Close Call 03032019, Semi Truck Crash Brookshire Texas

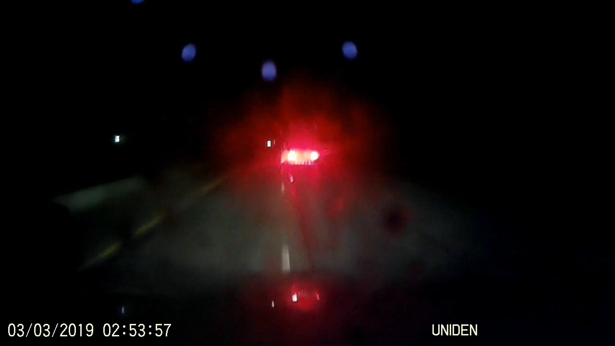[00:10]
The truck just bailed out, dude. Let me call you back.
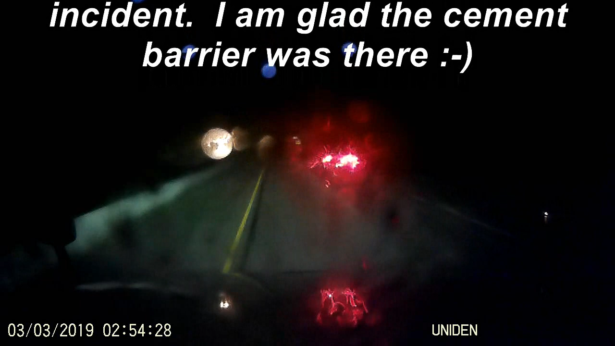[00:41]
Reporting an accident that just happened.